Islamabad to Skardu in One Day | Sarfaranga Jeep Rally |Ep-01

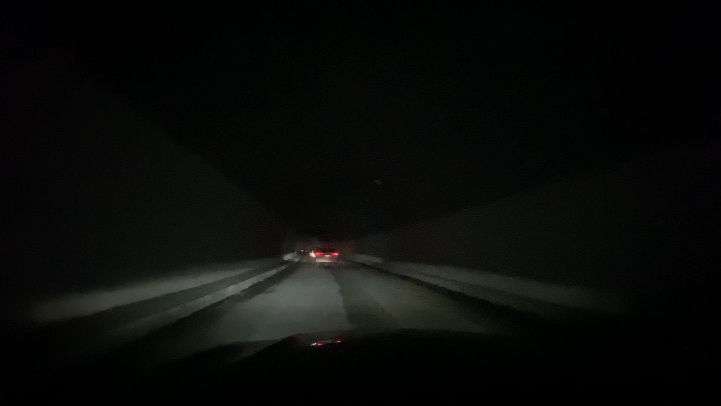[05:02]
टनल की वजह से रास्ता वैसे काफी शॉर्टकट हो गया।